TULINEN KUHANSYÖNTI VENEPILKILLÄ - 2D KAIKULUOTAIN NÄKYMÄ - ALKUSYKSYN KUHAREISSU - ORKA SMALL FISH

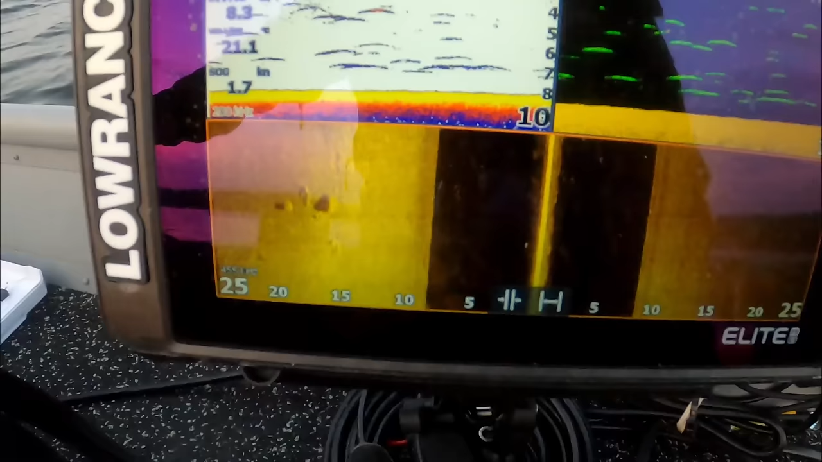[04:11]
missä kohdalla se tuolla näkyy kiviä vasemmalla. Muutamia. Siinä on tuolla kalojakin muutamia tuossa kiveen juurella. Mutta katsotaan olisiko tässä jotain semmoista niin sanotusti imeilyä paikkoa, mihinkä vois laittaa venneen parkkiin.
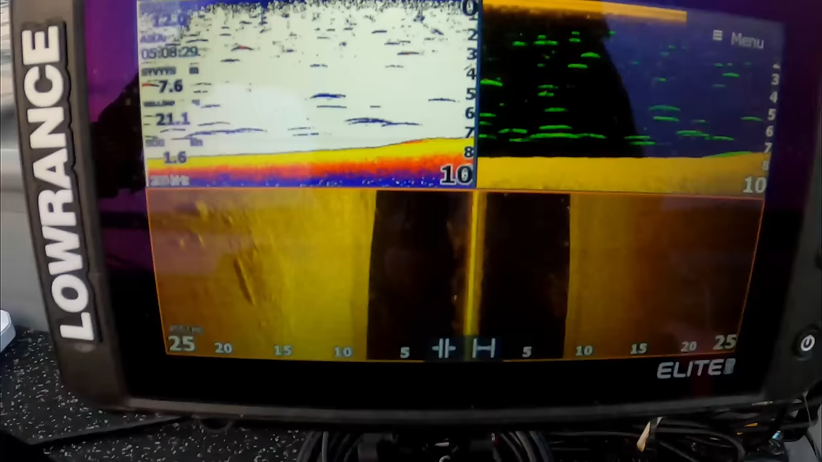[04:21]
Niin vasemmalla pikkusen kääntyy veneen nyt sivuutta, niin
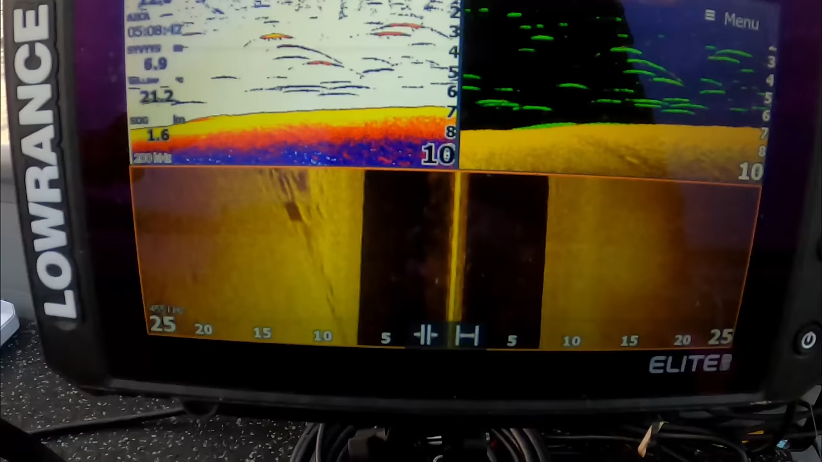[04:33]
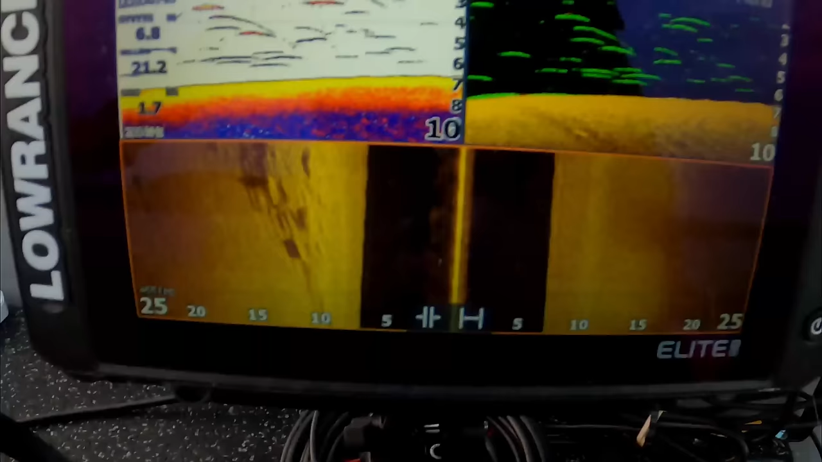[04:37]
venyttää kuvua, mutta tuossa vasemmalla käällä sitä näkyys.
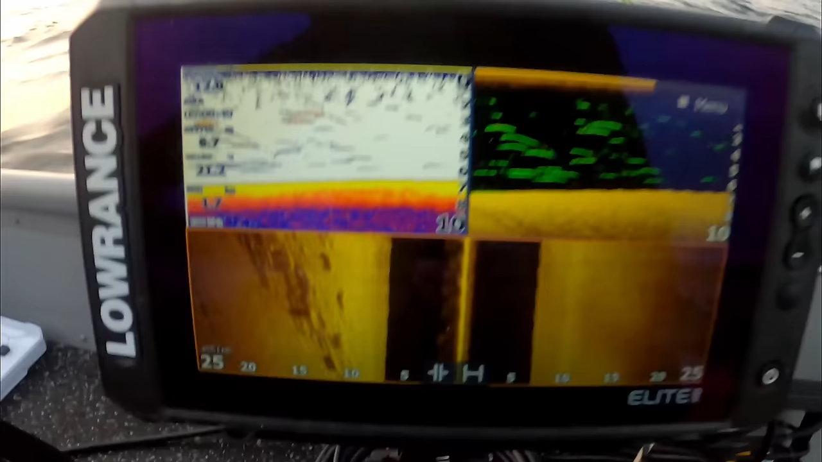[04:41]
Ai ei kun keikuttaa just poikittain tullaan. Tuossa vasemmalla sitä ois.
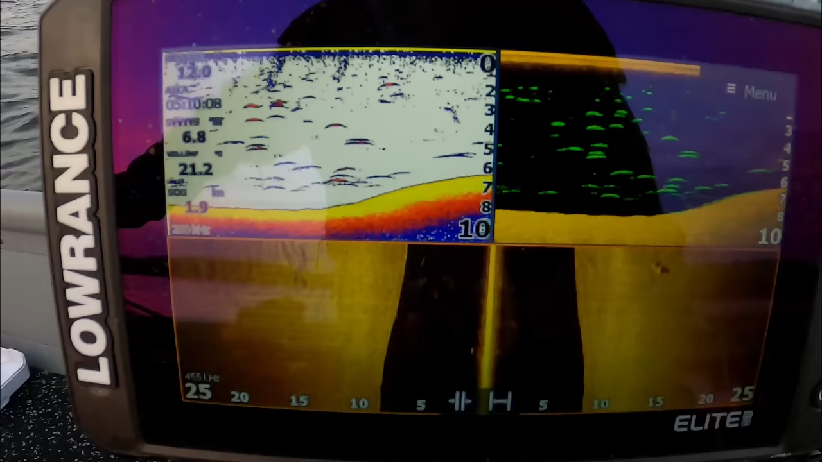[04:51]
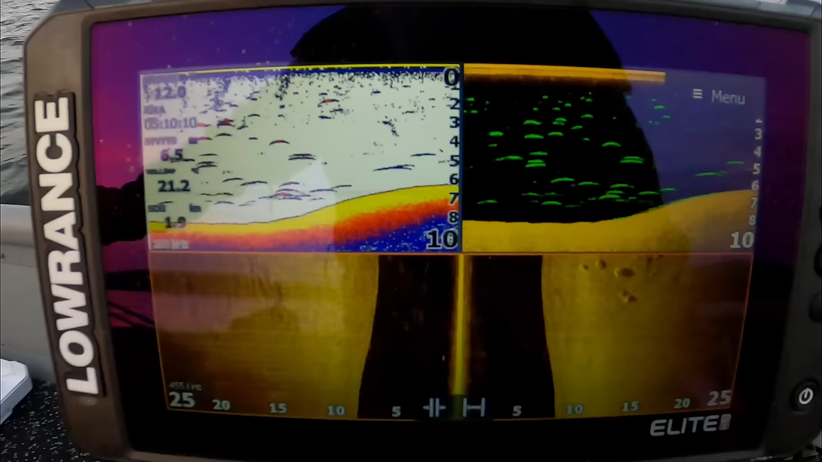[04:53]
Eihän siinä mennään hienoa tämän venneen johonkin kohtaan tähän ja katsotaan kaahtumaan löytyykö tästä joku semmonen hyvä paikka.
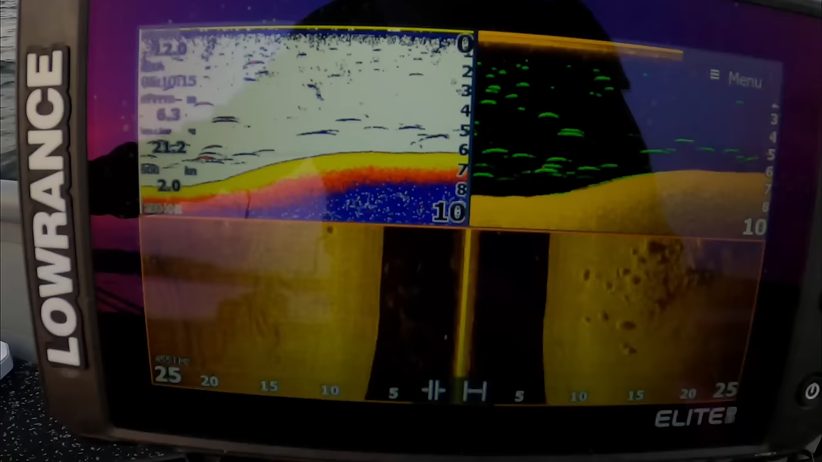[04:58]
Tuossa on tuo
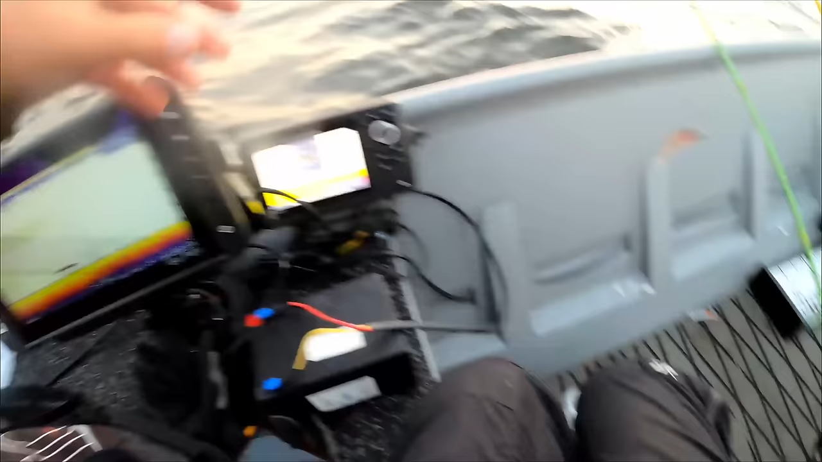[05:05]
hummipyöräti on valjastettu nyt tuohon ja loivinnään tästä nyt semmosen hyvän kohan etiin ja jotta on sillä pohjassa kiemurtaa, niin on hyvin. Mulla on jämäkkä kuhaatus. Saatko mä heti ottamassa? Nyt se tullu. Ei tullu.
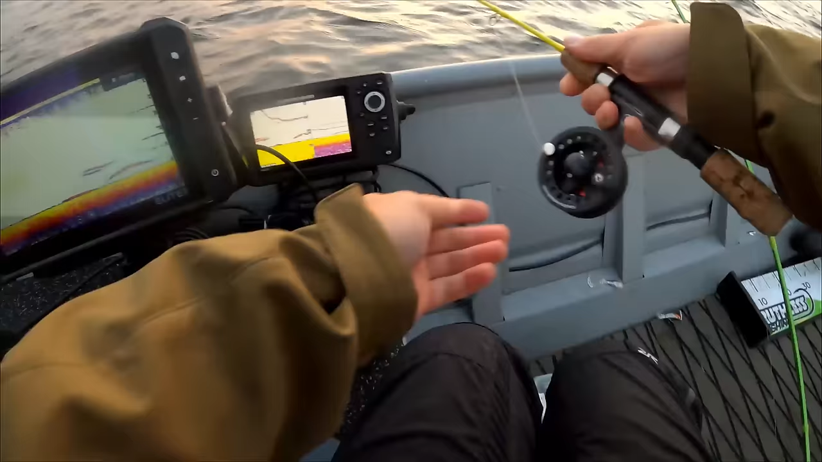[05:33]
Tullu. Ei, se oli kyllä A. Äsken oli kuhaa kyllä tuo paksumpi viivu. Tuo oli A. Kyllä se ruppee tuulemaan. Ja tuulla on vielä vierestä suunnasta. Ei pitänyt tuulla tuolta suunnasta.
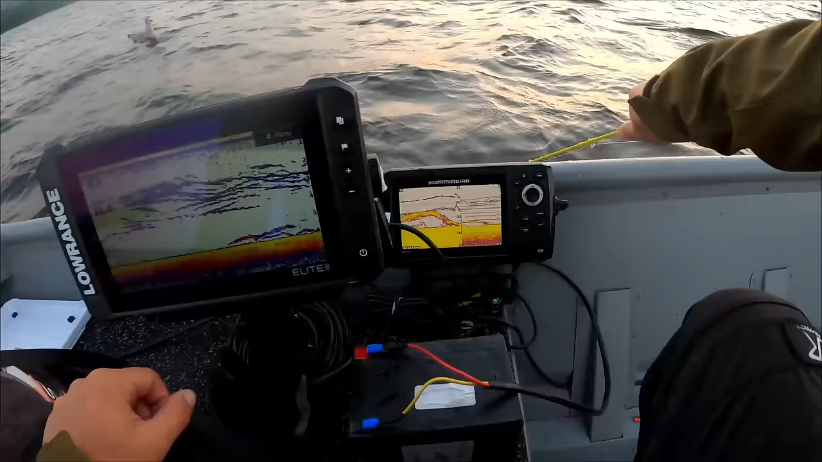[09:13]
On paksu viiva kyllä. Nyt sillä olisi tulla alempana. Siinä puntuma ahven kävi nousulla ja sitten oli tulla alempana oli kuhoa.
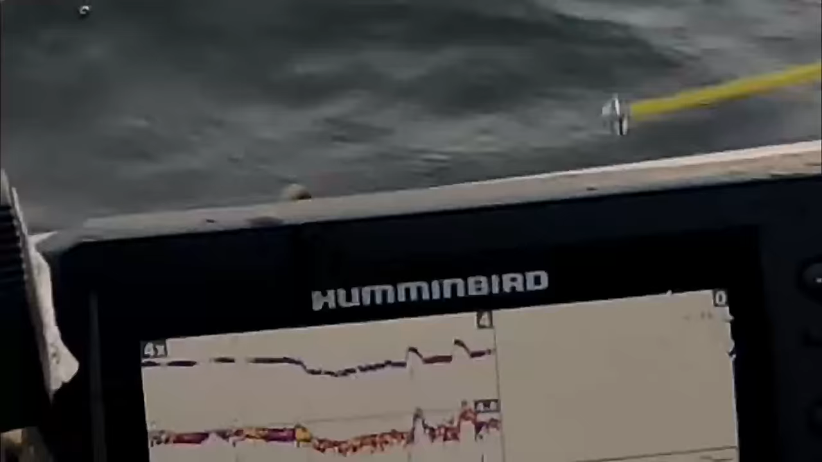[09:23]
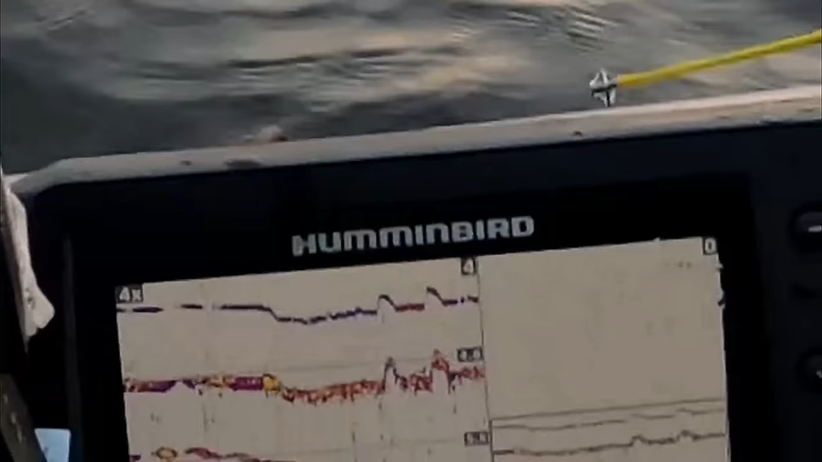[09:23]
Pikku kuhaa tullut. On pie. Voi. Ja perästä. Kaskee perästä tulisi hyvä kuha.